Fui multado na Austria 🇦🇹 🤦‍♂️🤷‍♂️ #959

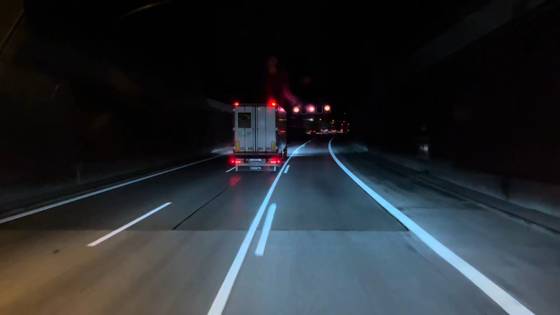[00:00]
Ora bom dia meus amigos sejam bem-vindos à vida de um caminista, meu nome é Dardboa Ora bem, como viram aí no vídeo anterior a gente está aqui na zona de Munique Neste momento estamos a passar Munique mesmo, em direcção à Áustria Áustria, vamos nós Vamos aqui a passar na zona aqui da 99,
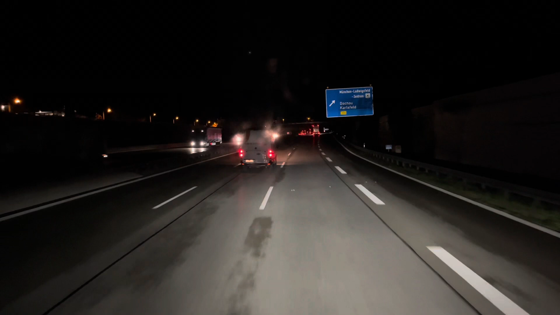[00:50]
O meu GPS estava a mandar uma série de views Aqueles de views todos estavam a mandar 700 e tal quilômetros, virem no vídeo anterior Eu falei que a distância até o cliente eram 700 quilômetros Não entendi bem o que é que estava a passar Mas agora o GPS Deu para aqui umas manhas, que eu não entendi outra vez também E agora está-me a dar 480 quilômetros para o cliente Ora bem,
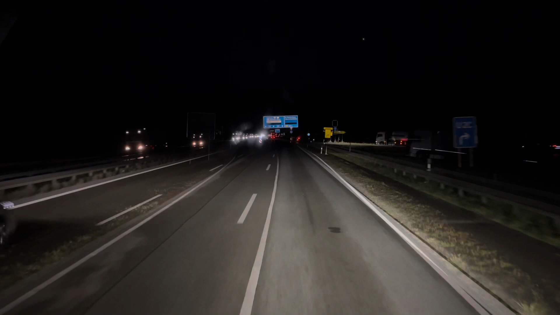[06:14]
lá embora então Ora bem meus amigos Não sei o que aconteceu para aqui A estrada está fechada A autoestrada está fechada E tive a ver aqui o desvio O que eles estão a dar Que é entrar aqui pela direita E Mano Estão a me enfiar aí Para
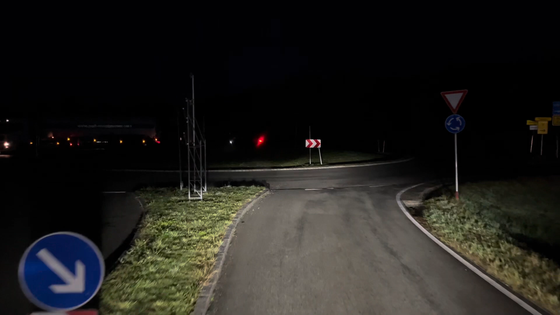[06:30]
os sítios aí Meio estranhos Então Eu optei por Vou voltar para trás
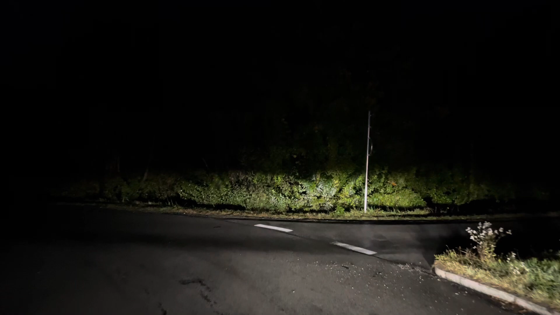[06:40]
Vai dar cerca de 15 minutos Vou andar para trás E vou entrar E vou entrar na Áustria Ali daquele lado Onde eu já conheço Que já lá passei Isso é que o caminho dá para a gente andar Andar-se um bocado para o Nacional O Nacional não é muito mazinha E depois já se entra Na autoestrada Já dentro da Áustria Por isso só optei por voltar para trás Porque eu não vou estar a enfiar ali Atravessar as aldeias O caralho O que eu já não conheço
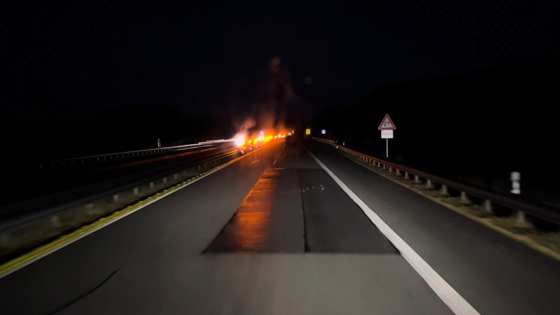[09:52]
Podem ver Aqui já está fechado Outra vez Um bocado Esta da autostrada Mais à frente também Enfim Esta autostrada aqui Dia 94 Aqui perto dos atos Não está terminada Ou não Não sei o que correio Que há aqui Mas bom